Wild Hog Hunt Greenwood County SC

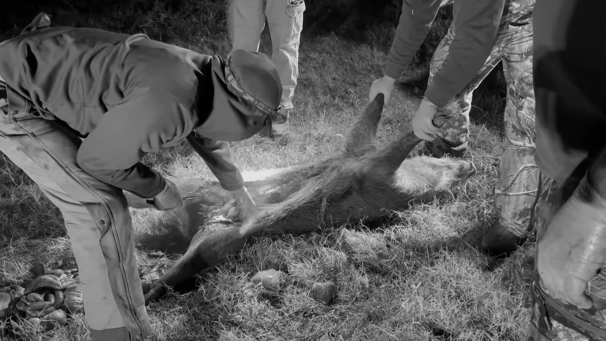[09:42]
That's a fat, fat. That right there. That needs to come out, right? Yeah. Can I just cut it? Yeah. But I don't know what's in it. I don't either. It doesn't spray. I already cut mine. Looks like some butthole.
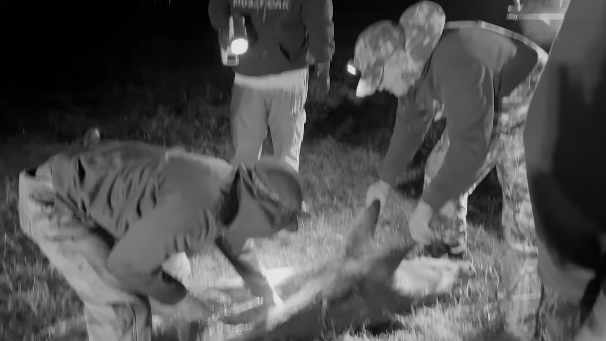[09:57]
Turn him over to Dougie. Yeah, there's a little bit left in there.
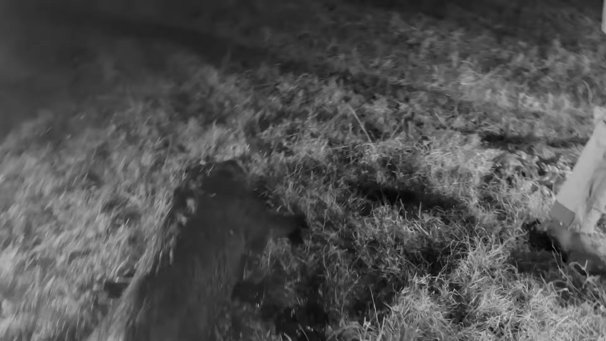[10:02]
They're ready for you, Benoit. Try not to get poking bloody.